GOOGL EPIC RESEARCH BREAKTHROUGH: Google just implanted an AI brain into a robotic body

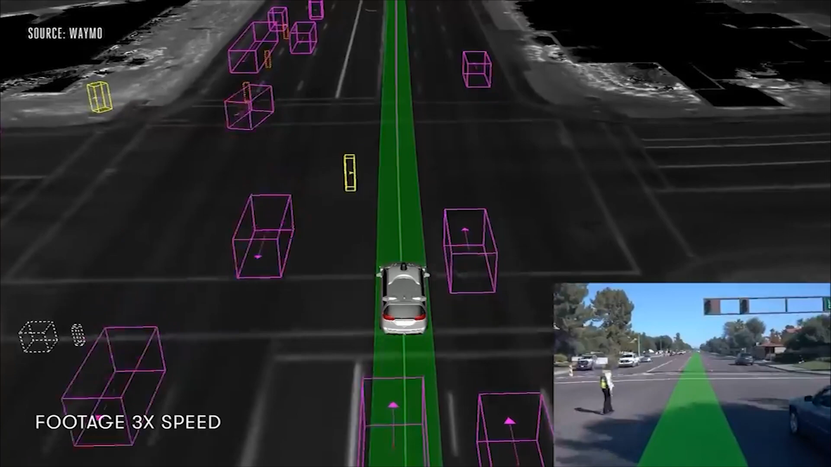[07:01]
Once it gets this information, it sends it back to the AI brains to determine what the car's next move would be.